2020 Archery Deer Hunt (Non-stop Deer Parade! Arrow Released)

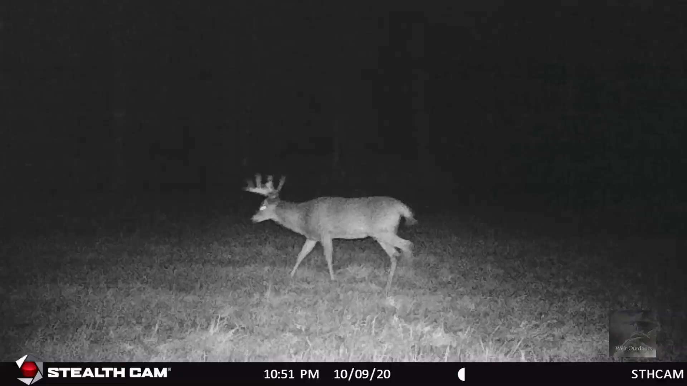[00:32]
But we're after a couple of big bucks. One we just got on camera the other day. And he's huge, a big 11 pointer. Hopefully we get him to come back. We haven't got him on camera before so far, so he probably was just cruising, so we'll see.